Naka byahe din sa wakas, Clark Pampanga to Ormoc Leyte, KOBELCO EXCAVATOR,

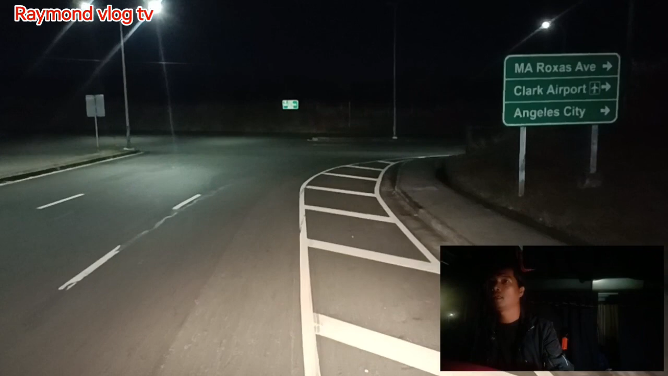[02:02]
I-pick up. Baka yan dyan. Yan ang tarang mga gwardya. May gwardya sa maliit eh.
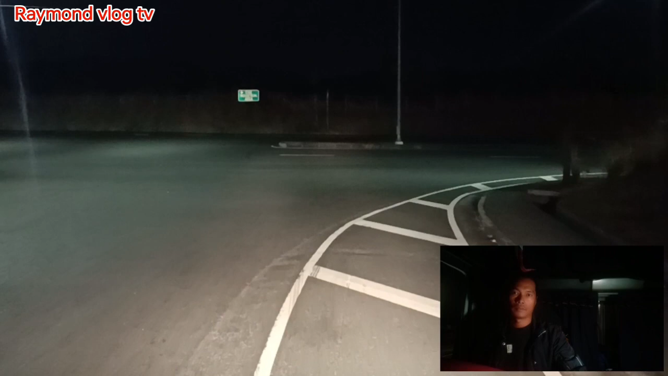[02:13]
So yan mga buddy, andito lang tayo malapit sa pick-upan natin. Guardhouse doon na maliit, ayun o, may guardhouse doon o.
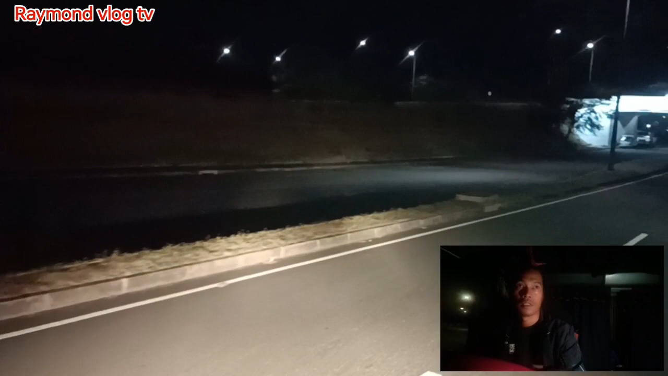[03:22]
Ayan yun oh. Ah yun, andun yun oh. May ilaw doon oh. Ayan na yung guarda. Ayan, may guardahan niya lo. Tanungin mo yung guardia. Sabi mo sa Therma One Rental tayo magbuha ng bako. Therma One Rental yun oh.